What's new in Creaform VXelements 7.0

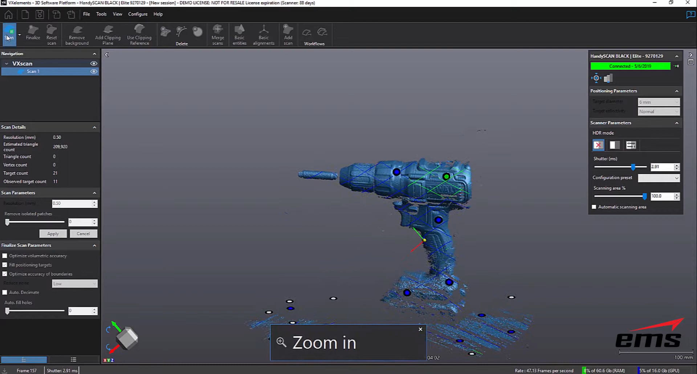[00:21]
and it lets you control a lot of things while you're scanning and then post-processing the data before you'll take it to another application like VX Model or VX Inspect
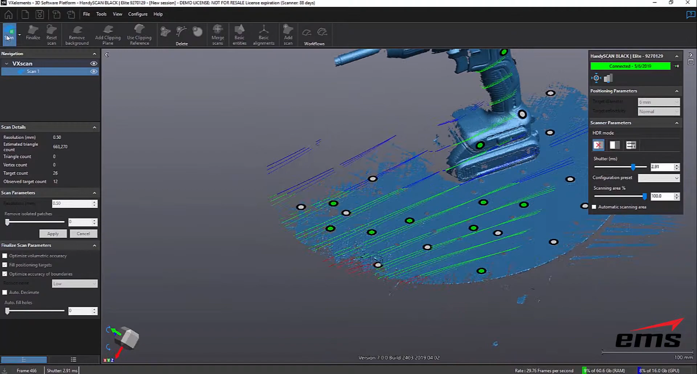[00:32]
or into a product like DesignX or Geomagic for SolidWorks or PolyWorks.
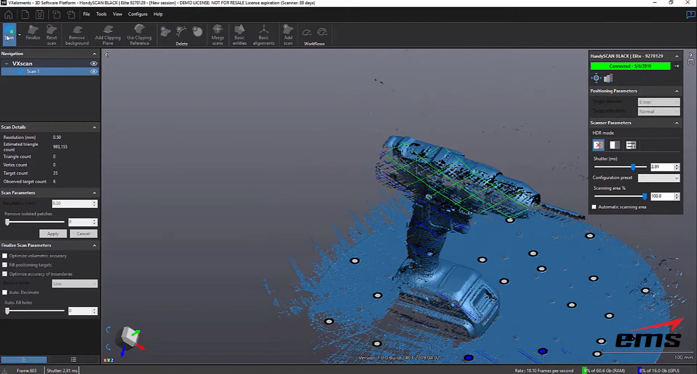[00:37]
So many times you'll want to do some cleanup or do some different things before you do that.
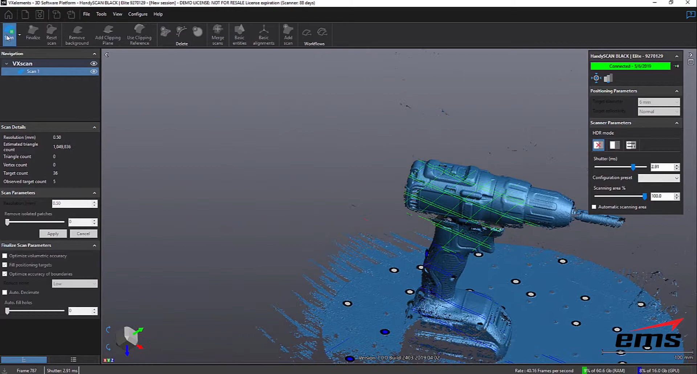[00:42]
So we'll walk through and just show you some of the new stuff specific to VX Elements version 7. We have another video that goes through all of VX Elements that you can watch as well. So some things right away, if you're familiar with VX Elements, is with VX Elements 7,
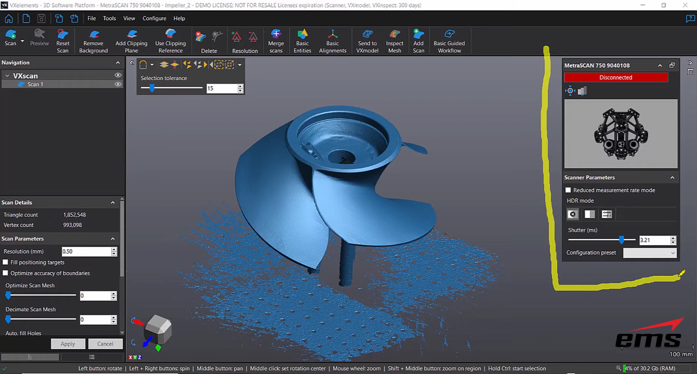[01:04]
you'll notice this screen right here sticks out at you.
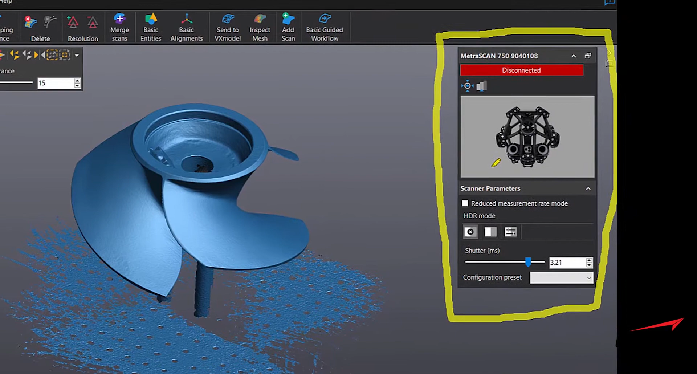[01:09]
That's changed, and that contains just a lot of the scanning parameters or just some of the things that you want to quickly access.
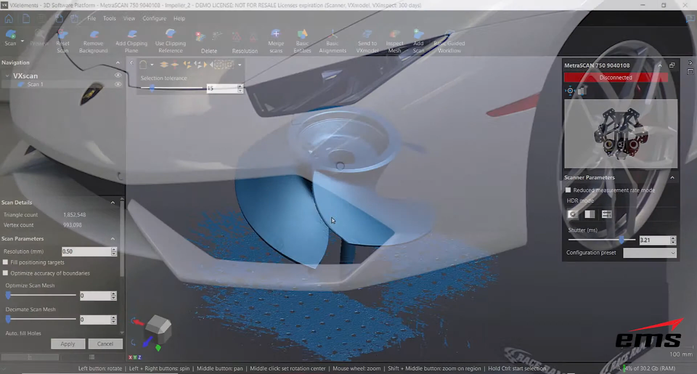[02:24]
And then another thing is there's no more Edit Scan button.
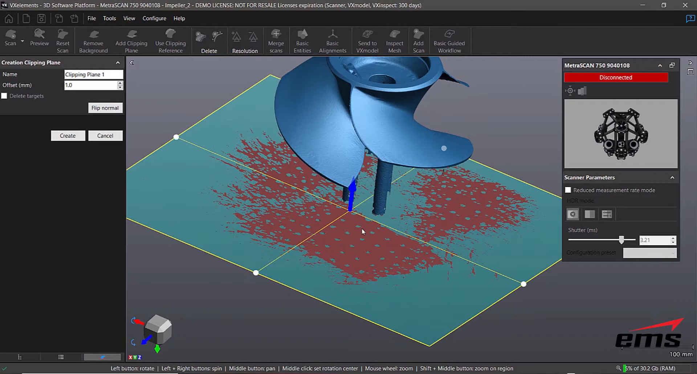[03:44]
It's recognized, hey, this big flat area looks to be the background.
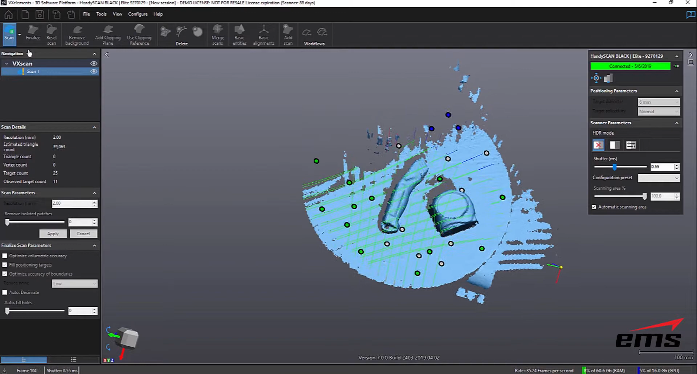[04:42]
either existing scan data or a CAD model. So in this example, what I'm doing is a real quick scan at a low resolution.
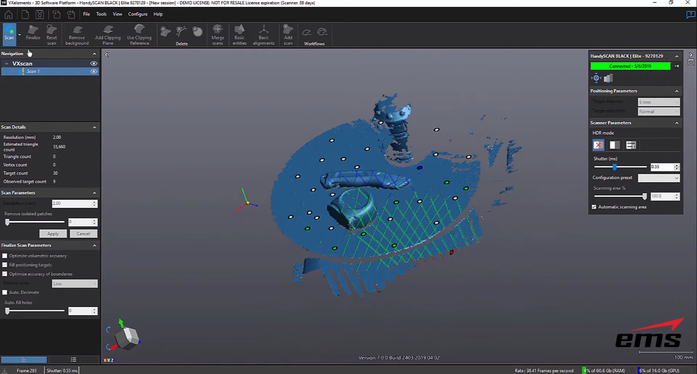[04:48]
And let's say there's just one item here that I really want to focus in on. So maybe it's something that I'm going to scan over and over for, let's say, doing production inspection. Or it's just I want to be able to isolate an area and only scan that.
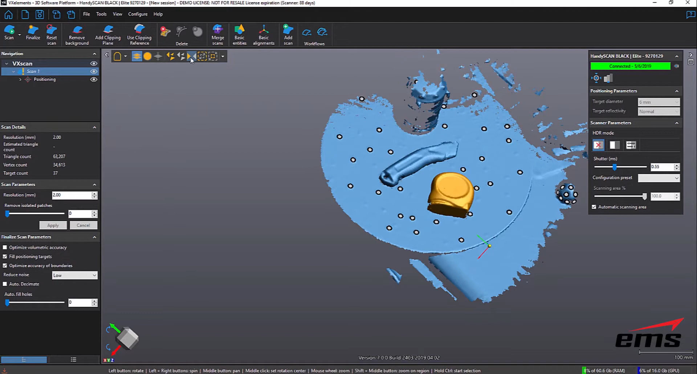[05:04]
So what I'm doing is deleting all the other data, except the one objects that you see here.
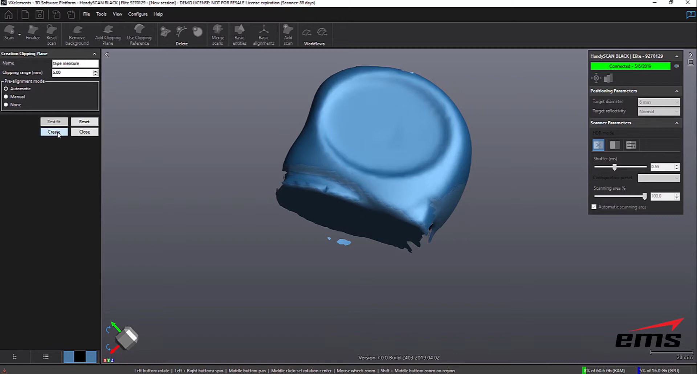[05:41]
you know, give it a buffer of about five millimeters. And now we're going to set our resolution to much lower. So we're going to go from two millimeters down to a half a millimeter.
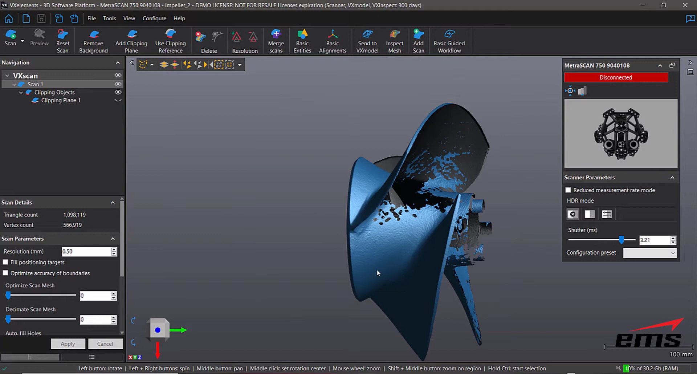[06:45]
Obviously, as you rotate, you'll see it. Okay, so you can grab this and just makes it easy to rotate around.
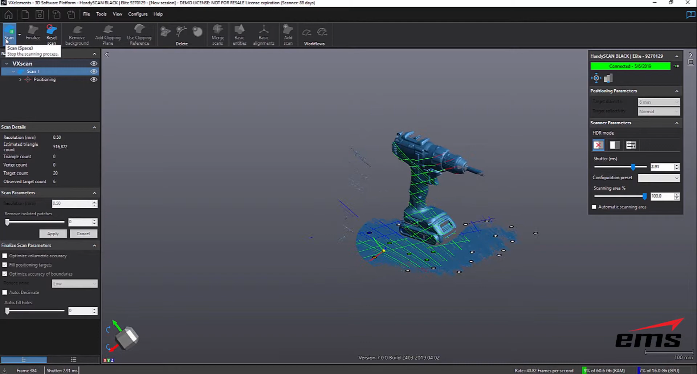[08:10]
of the most commonly used commands while you're scanning.
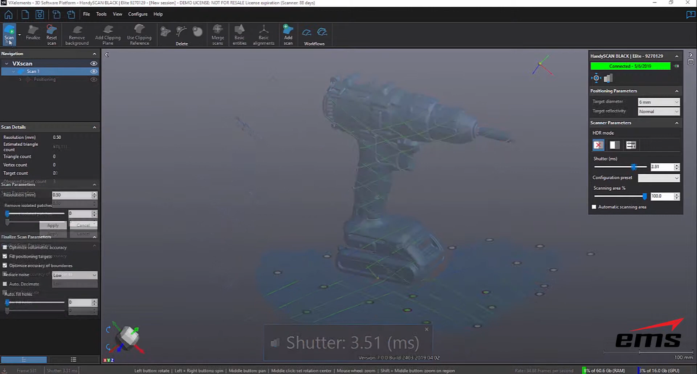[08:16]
So another new feature that is unique to the HandyScan Black and the new GoScan Spark is when you're scanning now and you're done scanning,
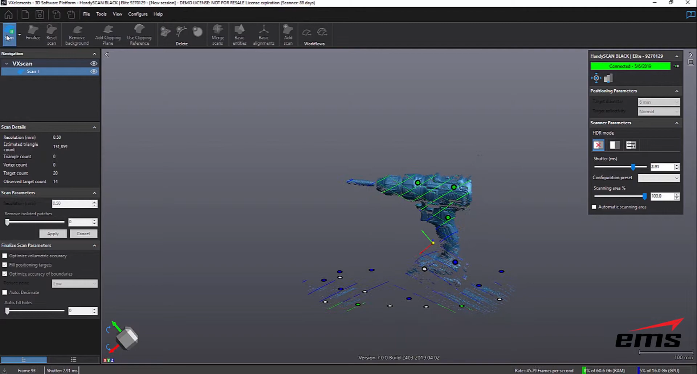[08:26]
basically when you hit stop scan,
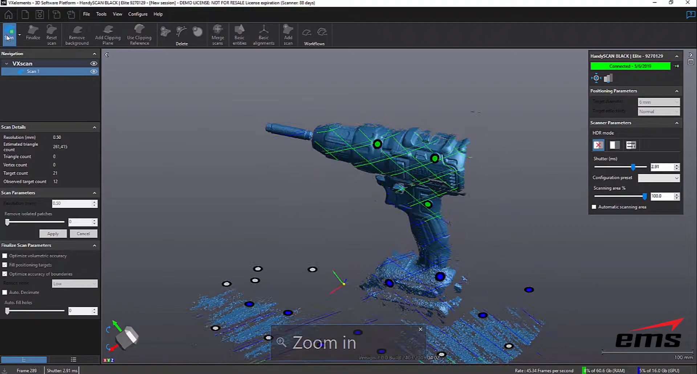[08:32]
the rendering of the final actual polygon mesh is almost instantaneous. And that's because we are now using some high-end
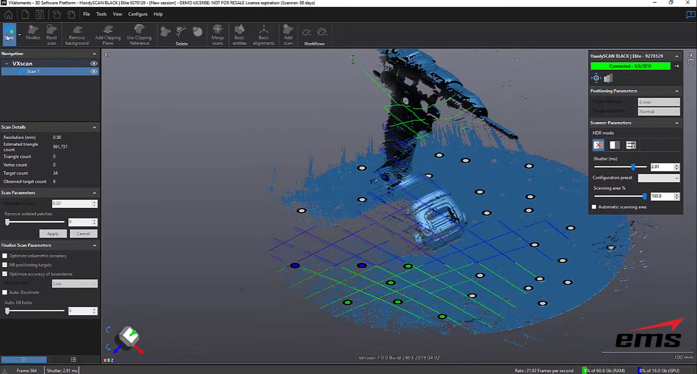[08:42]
graphics cards to basically do a lot of this rendering on the fly.
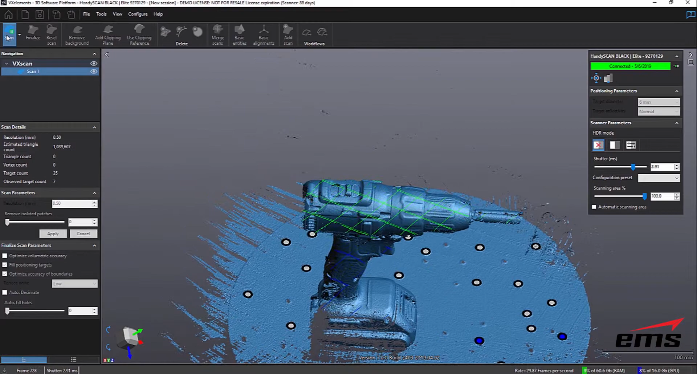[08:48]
So we're actually taking advantage of some high-end graphics cards and using the memory right on those cards to scan.
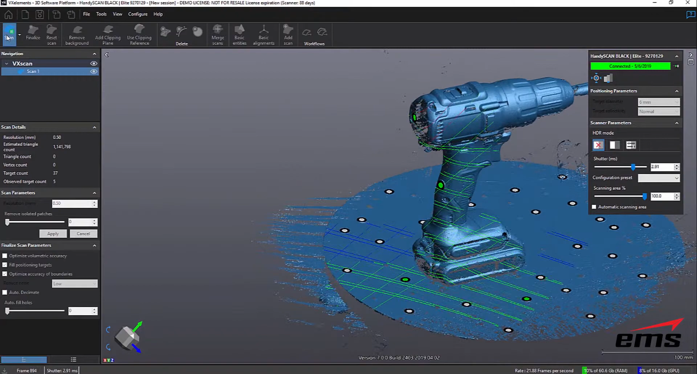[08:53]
So this allows you to scan. And when you're done, you basically hit stop scan. And it takes literally seconds to render.
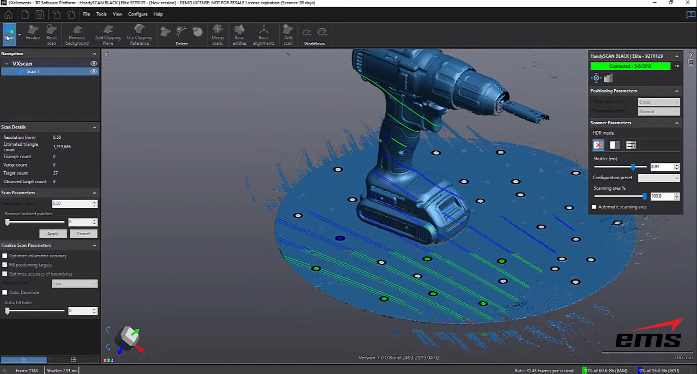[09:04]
So you see here as we move around and scan.
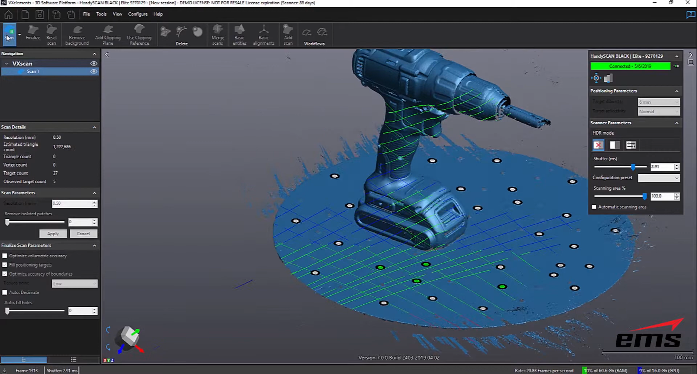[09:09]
And of course, the longer you scan, the more data you're collecting. So now when we hit stop scan, you can see the process is very quick.
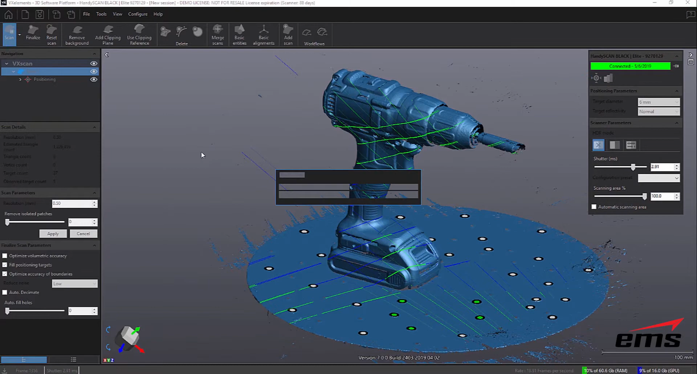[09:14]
And you can see what you get.